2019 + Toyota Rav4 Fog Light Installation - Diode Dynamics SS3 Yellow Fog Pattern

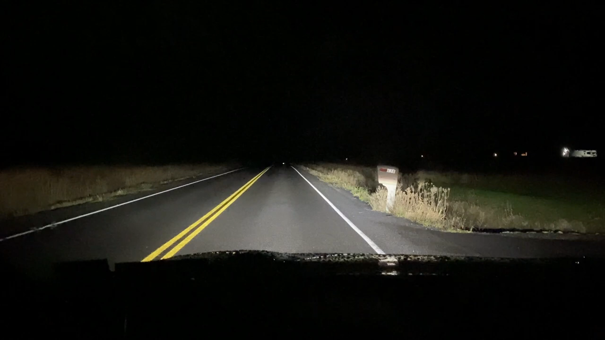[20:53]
I don't have the switch wired up yet, but I really, really wanted to see what these lights look like because they cost me an ass load of money. But this is my normal lights. So this is just low beams, not headlights. Those are headlights. I think they are excellent. I have no complaints about the lights of this car. Now I'm going to show you guys what it looks like with these fog lights without any lights on. Well, that's it. I'm a little disappointed. Honestly, I thought they'd project a little further down the road, but I think that's my fault.